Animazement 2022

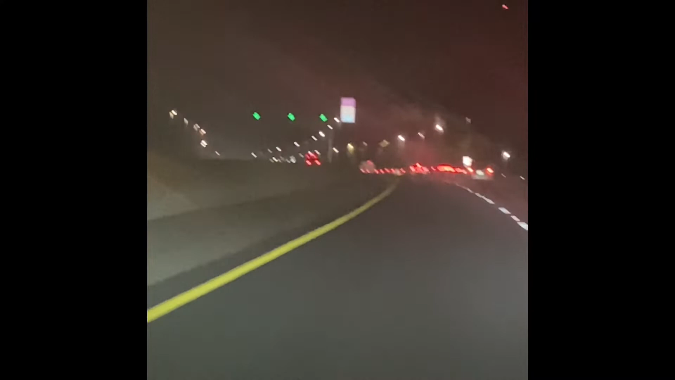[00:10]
Hi. Y'all, look, we were driving, right? Look at these. We're going through my hometown. They are literally, there was a line of these. We thought the lane was closed. They're literally driving like that with their arrows on.